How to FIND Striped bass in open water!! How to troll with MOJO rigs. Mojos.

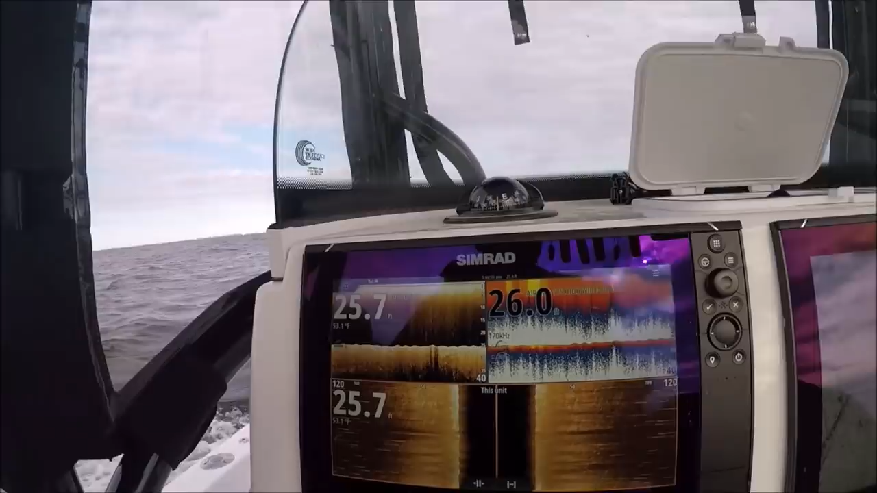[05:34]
And this is all we're looking at now because we're shallow. We're only at 25 feet of water. And we need to look at a lot of water here.
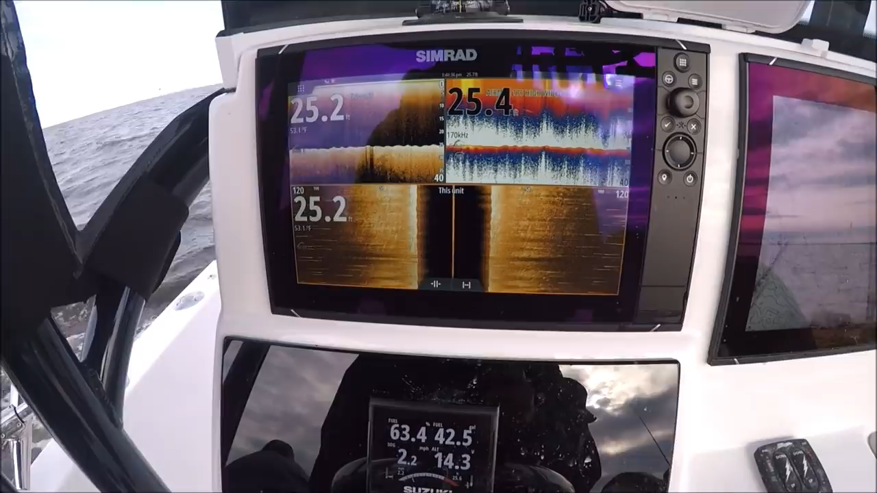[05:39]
You know, our sonar, our 2D, our down-scan is great.
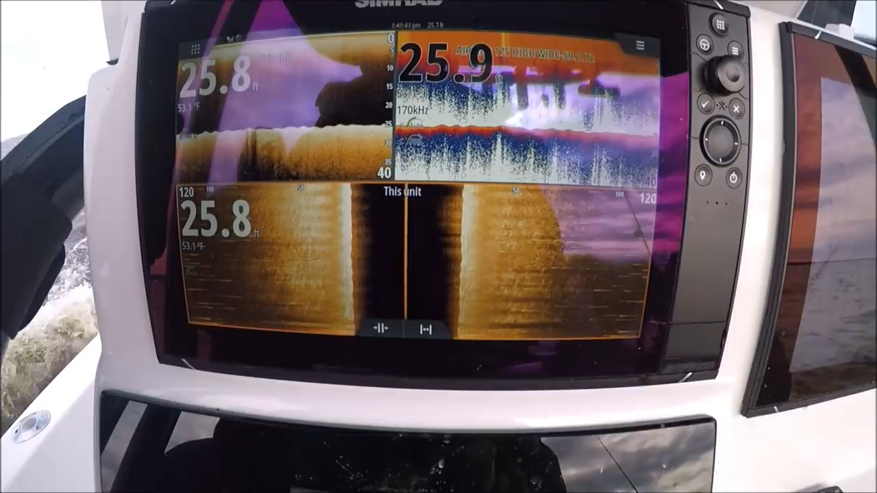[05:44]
But, you know, we're shallow so we're not able to see a lot of water that way. Side-scan and this new active imaging is really the best way to find these fish.
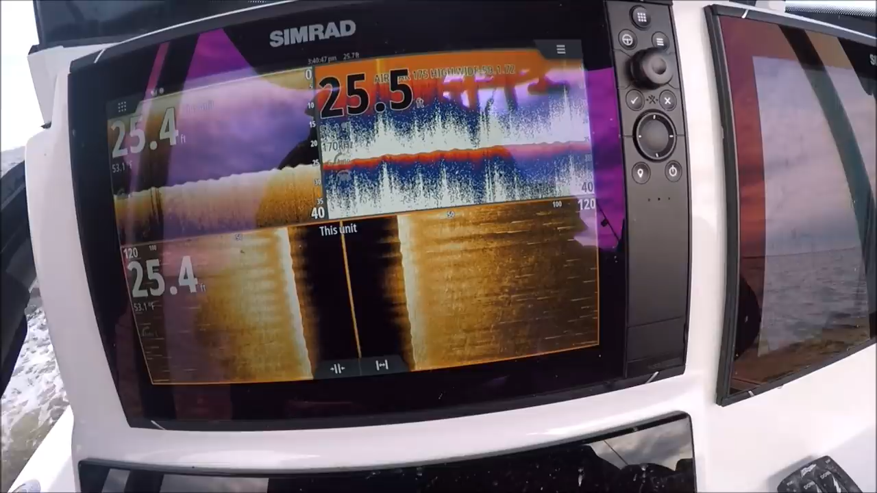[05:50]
You just get the high resolution so you see a great amount of water at once.
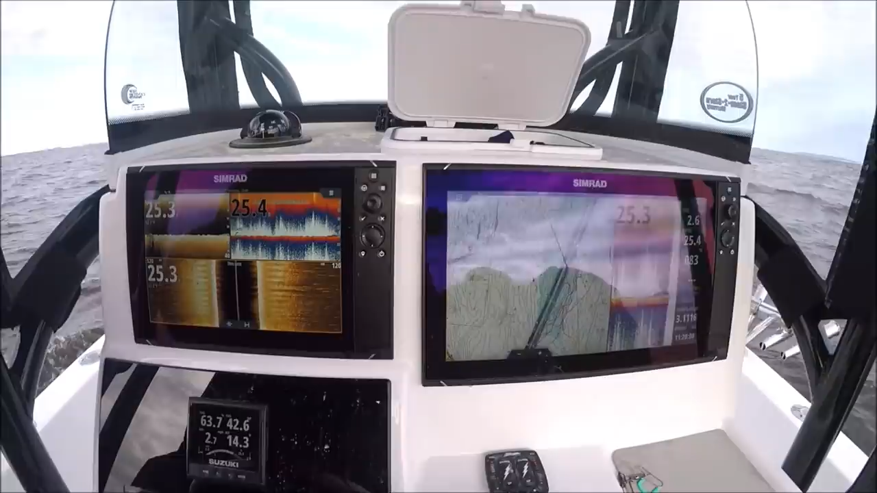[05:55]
Show me that fish before you turn or lose, alright? Yep. Pretty fish. Not too bad.
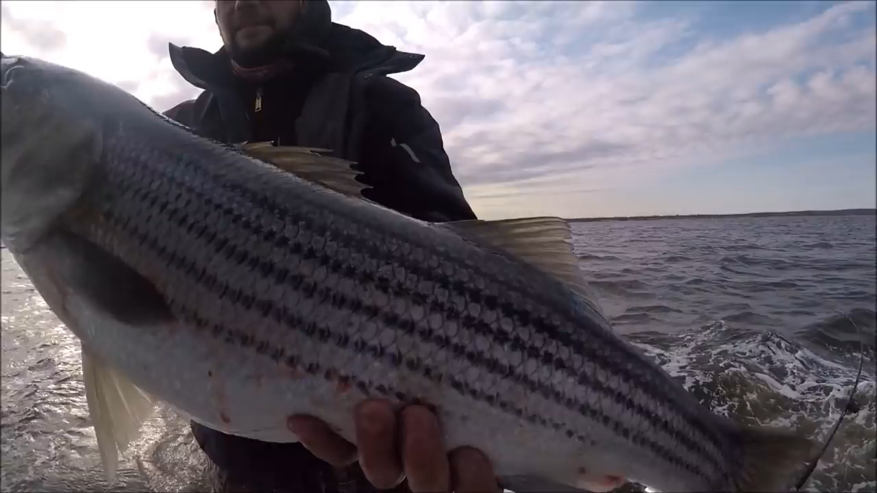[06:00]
Good job, buddy. Yep. So you use a bunch of fish. I do it automatically. So you've got a fish on.
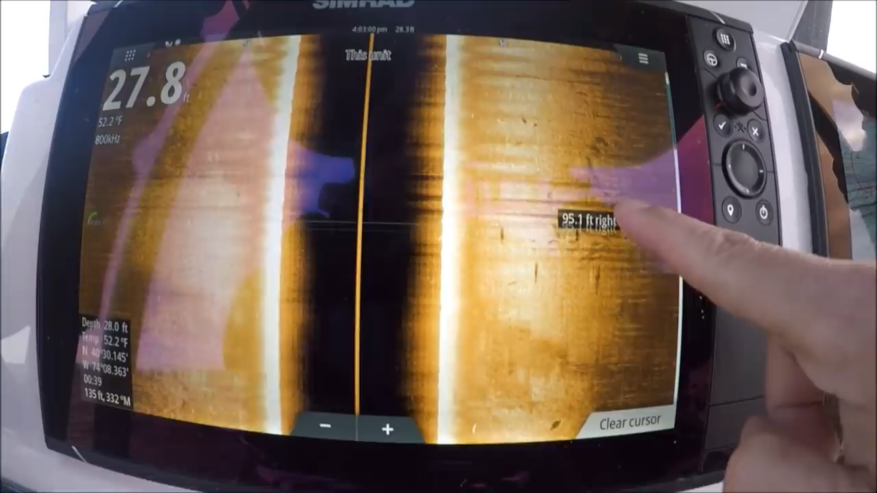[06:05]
On screen: water 52.2°F
Bunch of fish. Fish on! Fish on! Fish on! I knew we were marking it.
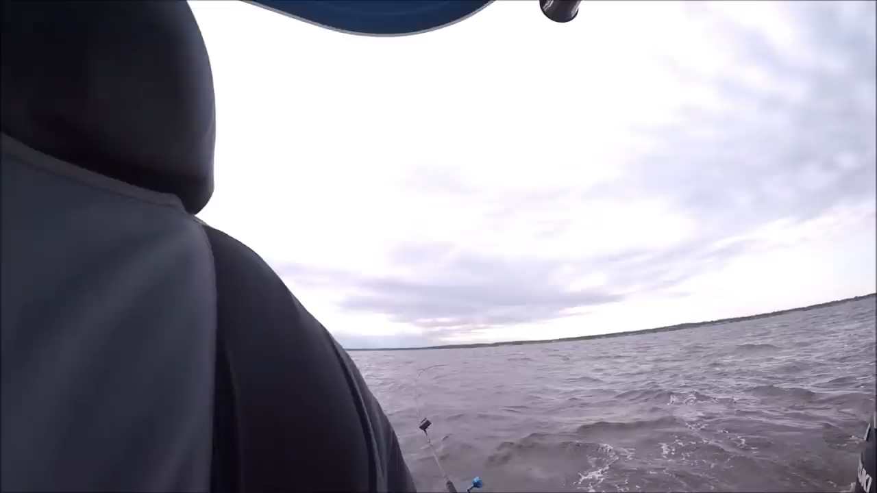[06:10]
Go get them, Eric. That's a good one. Good fish. Mike's going to catch one reeling one up. Now this, we will drop a waypoint on.
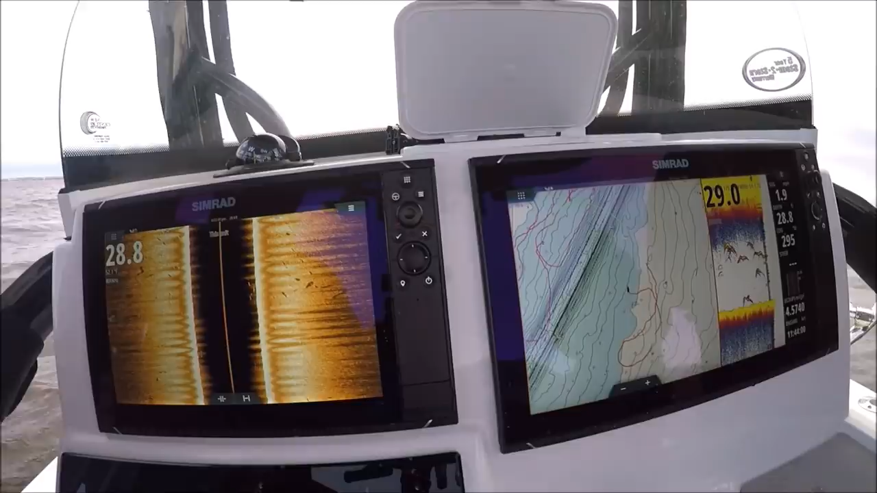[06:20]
Because this is pretty nice. Waypoint!
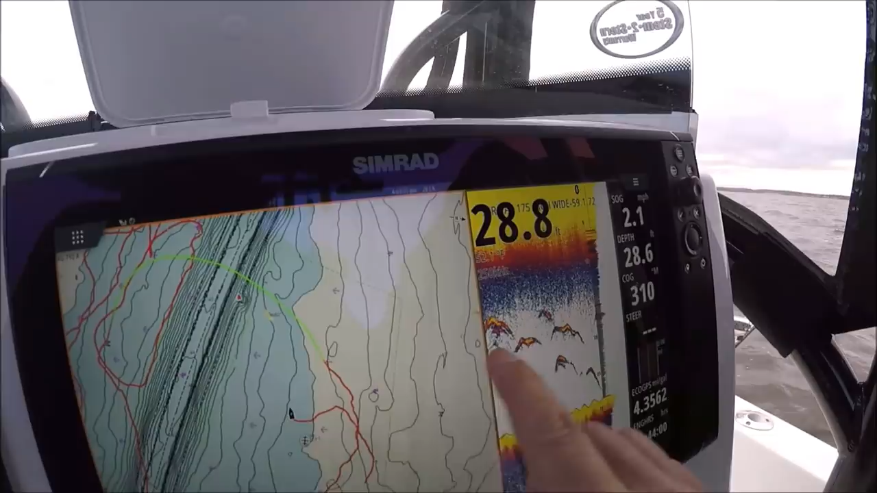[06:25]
On screen: speed 2.1 mph
We will go ahead and drop our waypoint. Hit my check mark. Save.
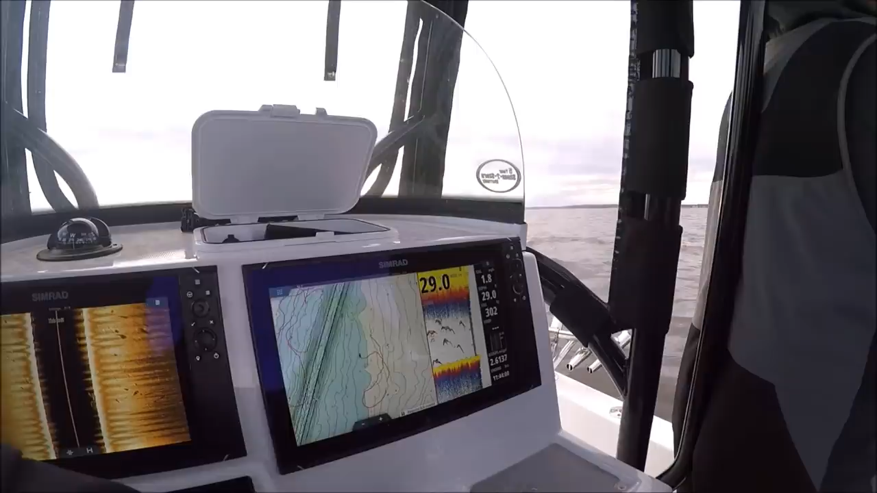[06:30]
Where do you want that fish, Eric? I'm going to keep you into the waves here so you...
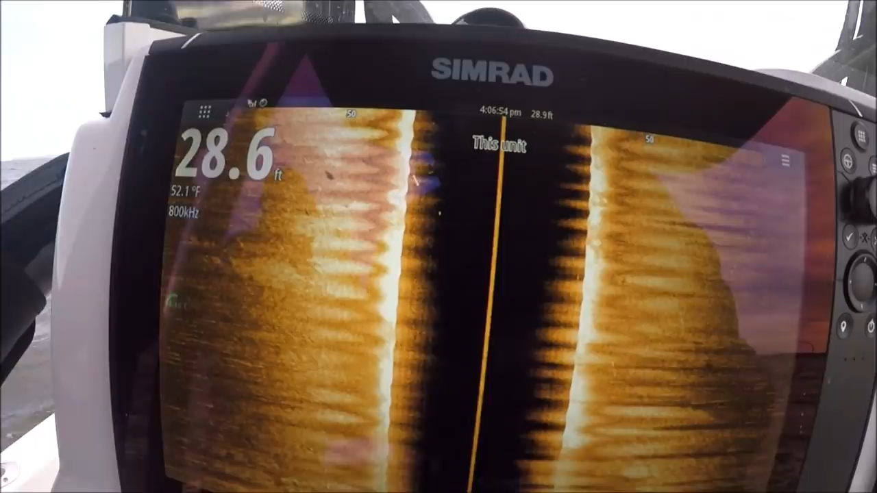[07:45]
On screen: water 52.1°F
What it is, it's not sending pings down, it's sending slivers out. And it's building a picture by sending lots of slivers out.
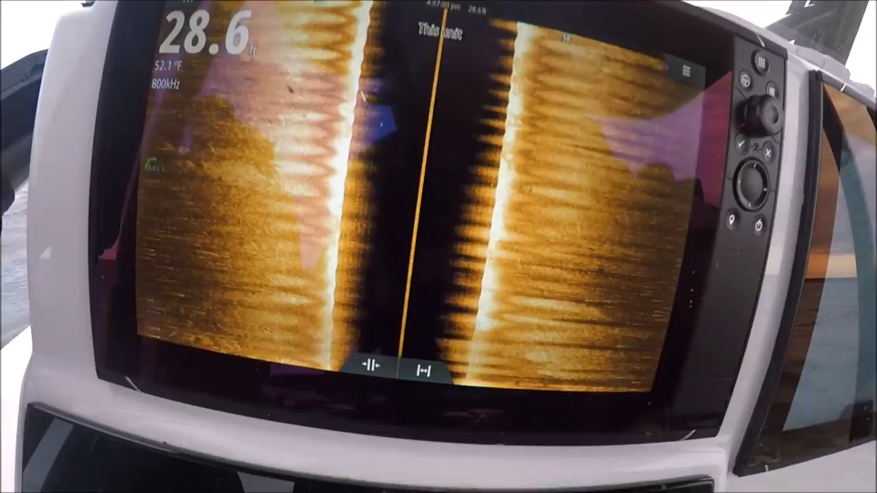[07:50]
On screen: water 52.1°F
As it kind of stacks these slivers up, it gives you that nice high detailed picture.
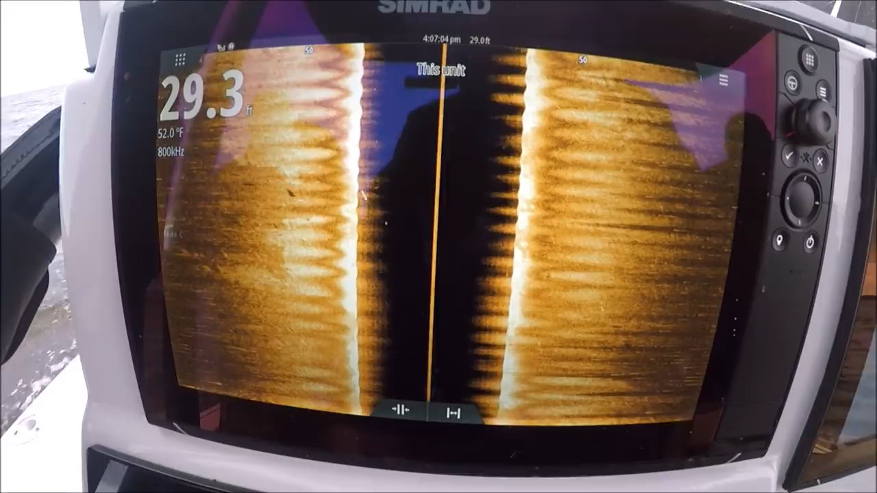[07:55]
On screen: water 52.0°F
The term sliver is not technical, it's just how I describe it.
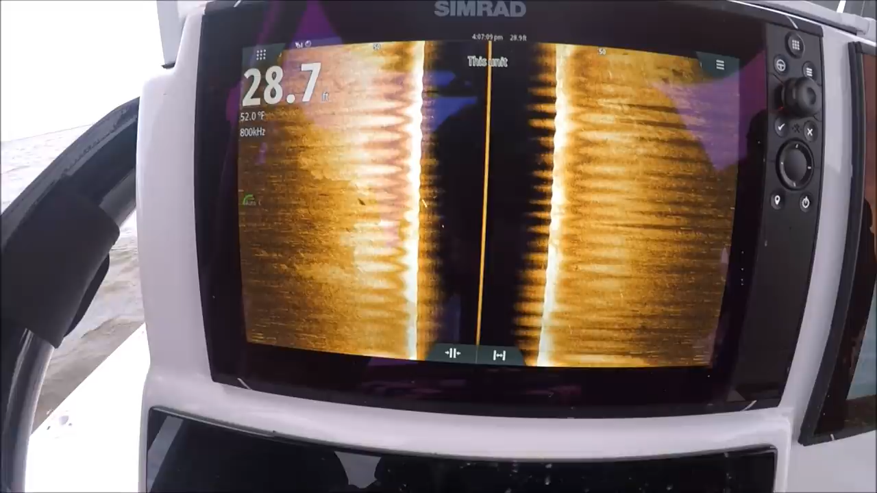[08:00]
On screen: depth 28.7 ft, water 52.0°F
It's not really a cone, like this is a cone that comes down and gets wider.
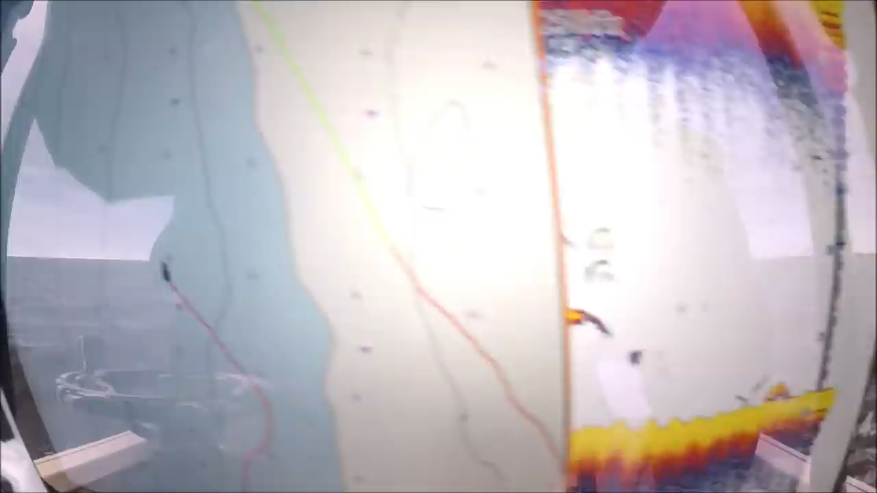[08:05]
This is more like slivers it. So we got 3.8.